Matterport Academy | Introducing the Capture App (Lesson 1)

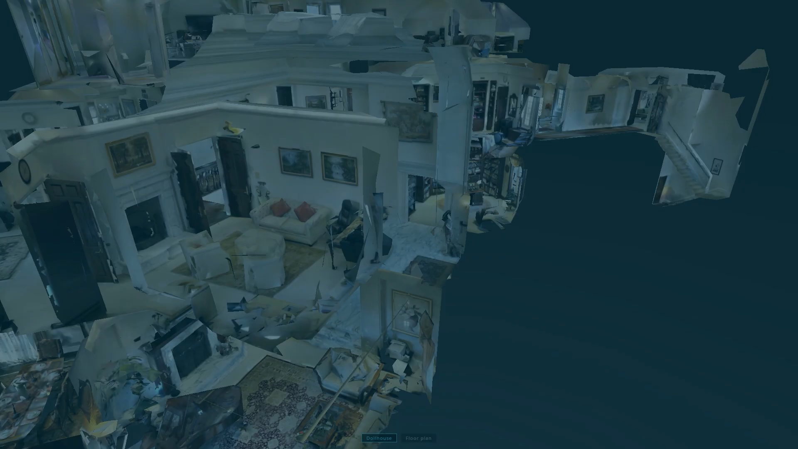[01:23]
These are isolated scans that do not create 3D data for the dollhouse view.
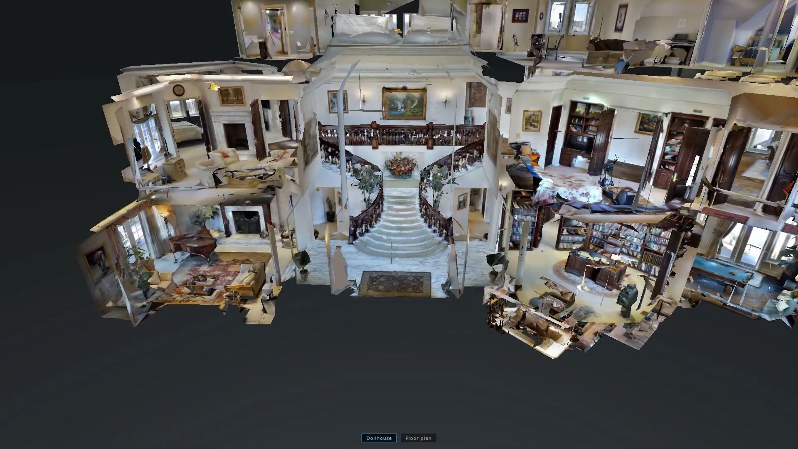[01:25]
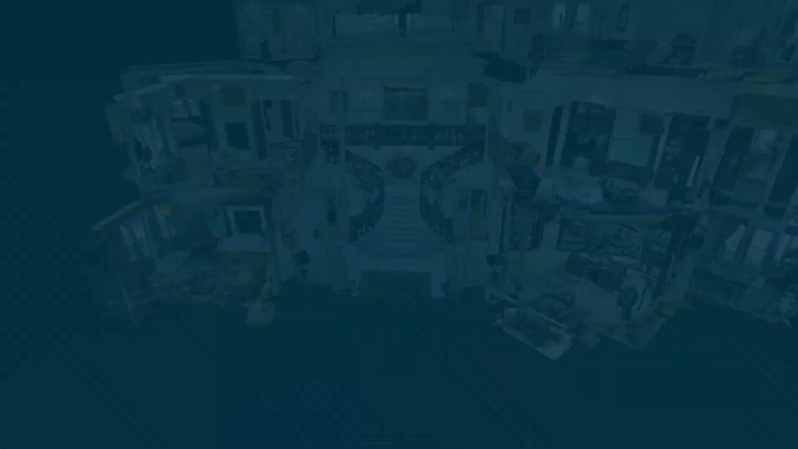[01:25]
Below is the main button you press to start the scan, followed by other things you can do to edit the model.
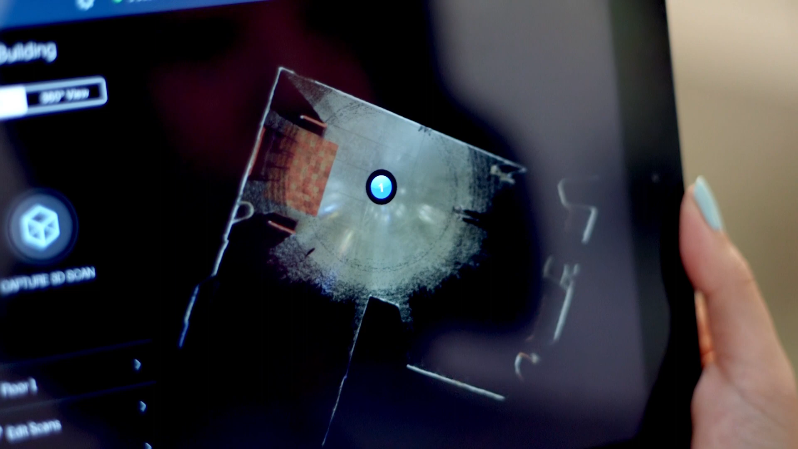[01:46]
After transferring the data from the camera to the iPad, you'll see the scan appear in the mini-map.